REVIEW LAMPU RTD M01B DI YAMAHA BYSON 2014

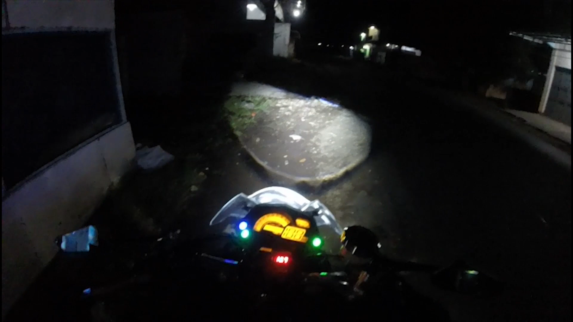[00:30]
jadi kira-kira kayak ginilah lampu dekatnya kita langsung jalan oke guys jadi ini tampilan si cahaya lampu dekatnya ya di malam hari kalau bisa kalian lihat jadi ini cut off nya cukup bagus ya si lampu LED
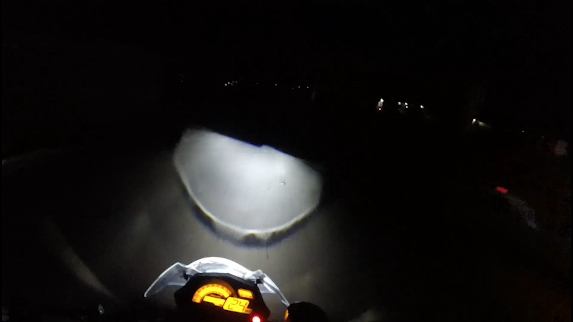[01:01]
nya itu membentuk setengah lingkaran yang cukup jelas jadi dia nggak nyebar kemana-mana dia fokus aja setengah lingkaran di daerah area ya itulah kalian bisa lihat lah mungkin ya nggak tahu kelihatan nggak ya di Pro ya mudah-mudahan kelihatan lah ya jadi kira-kira kayak ginilah nah jadi kalau dilihat nih si
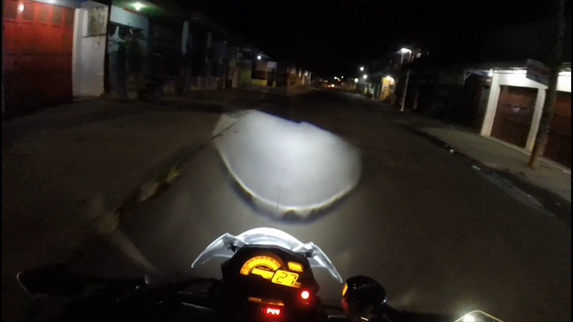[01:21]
sebelah kiri itu agak lebih memanjang dibanding sebelah kanan ya atau bisa dibilang wah polisi tidurnya triple bro waduh waduh waduh waduh oke jadi bisa dibilang ini lampunya itu agak condong ke sebelah kiri seperti yang saya bilang waktu di garasi kemarin ya jadi menurut review beberapa youtuber sih yang udah pasang lampu ini ini karena kita di Indonesia itu berkendara di sebelah kiri guys
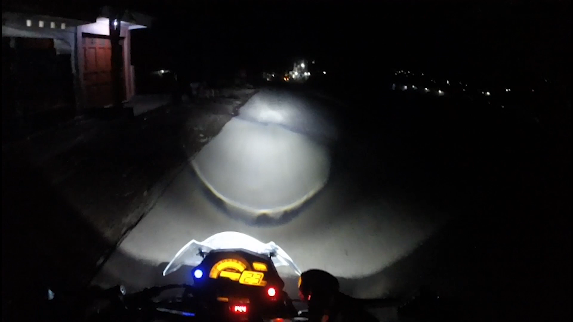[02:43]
kalau lampu jauhnya ini cenderung menyebar kayak lampu LED pada biasanya dan tapi ini cukup jauh ya jangkau nya mungkin sekitar 20 meter 25 meter ada kali ya jauh banget sih dan cukup jelas bukan cukup lagi sangat jelas ya eh pokoknya ini nah kalau lampu jauhnya sih kalau punya saya Oh sama ya dia agak eh lebih kiri itu sisi kiri enggak tahu kelihatan di GoPro atau enggak tapi sisi kiri itu sedikit lebih